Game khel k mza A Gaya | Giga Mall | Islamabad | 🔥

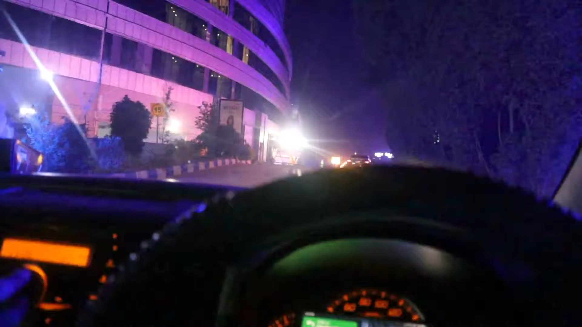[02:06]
अभी हम अल्हम्दुलिल्लाह से गीगा माल पहुंच चुके हैं और अभी ऊपर जो पार्किंग नहीं है और अभी हम बेसमेंट में अंदर पार्किंग लगाने लगे हैं यहां पे,